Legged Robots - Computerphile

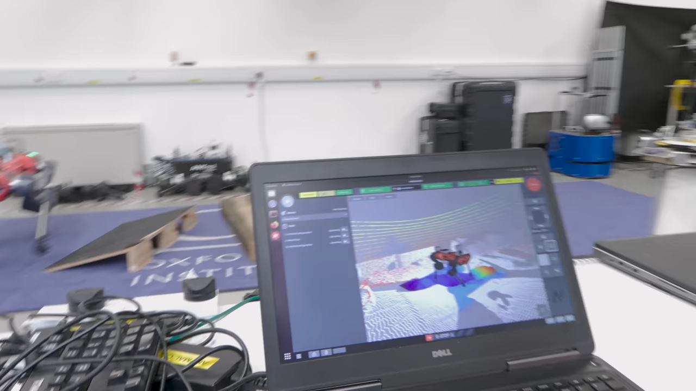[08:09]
you've got a projection there that's kind of similar to where we're standing
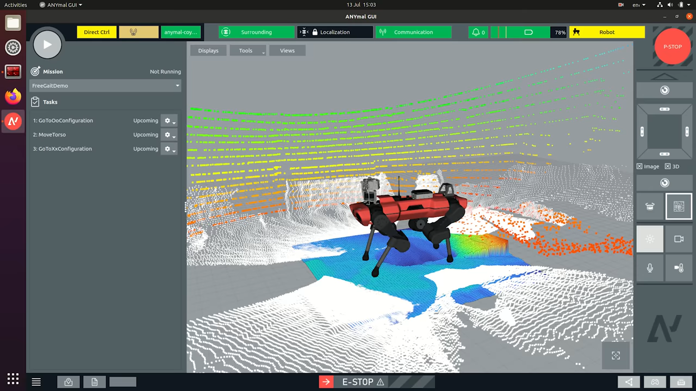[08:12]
isn't it so what's going on there exactly so we can these are the lidar returns from the lidar sensor that's there on the back of the robot and
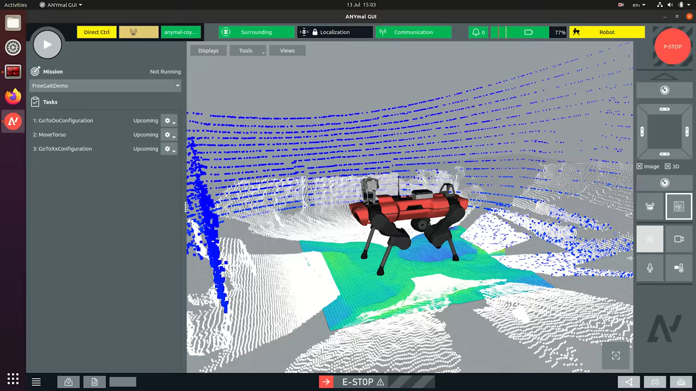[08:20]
then on the robot there's four depth sensors that